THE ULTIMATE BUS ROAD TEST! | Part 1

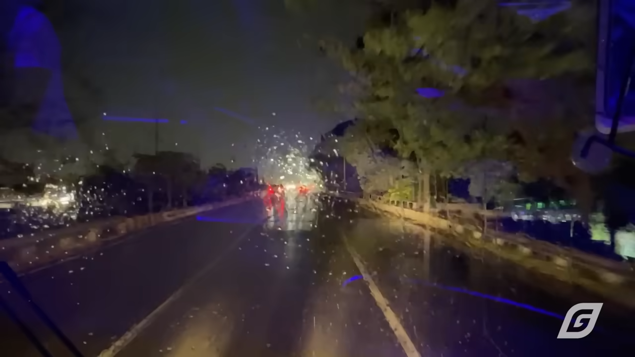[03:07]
At 9.30pm ay narating natin ang Pura Tarlat.
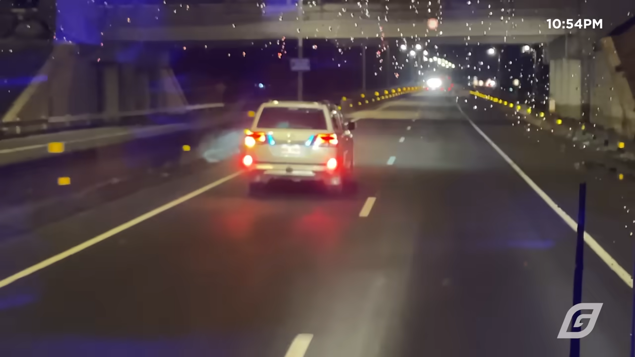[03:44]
Nag-exit tayo sa Carmen Pangasinan and again kagaya ng mga previous na biyahe natin sa GV Florida, dito tayo dadaan papuntang Cagayan Valley.
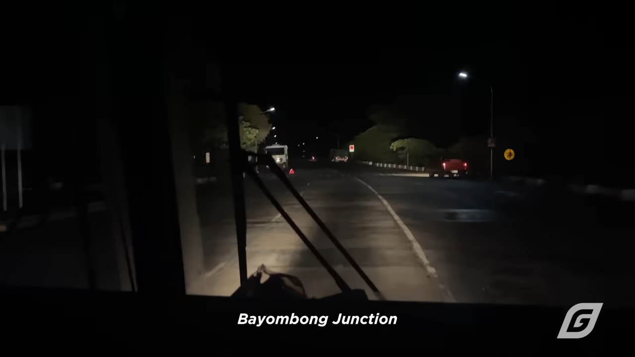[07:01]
Makalipas ang halos isang oras ay tumigil tayo dito sa Pagabag Nueva Piscaya Na hindi para mag-stopover o i-check itong bus Instead,
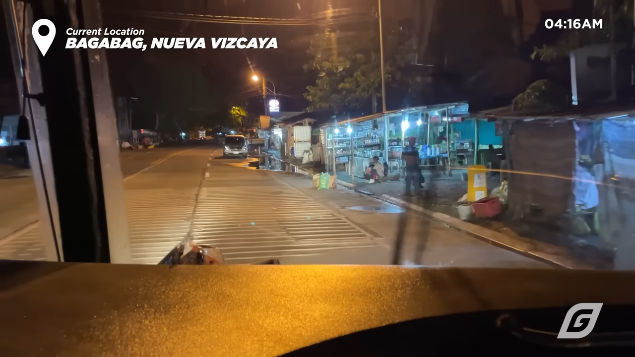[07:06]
pinasilip sa atin ang magiging bagong stopover ng GV Florida
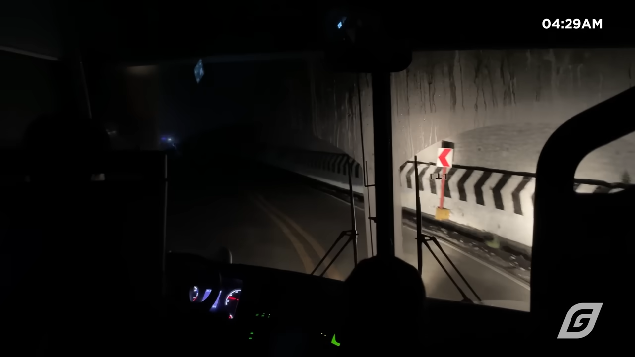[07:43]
Anyway, tumuloy tayo sa biyahe Maya-maya lang ay nadaanan natin ang isa pang mabundok na lugar dito sa Cagayan Valley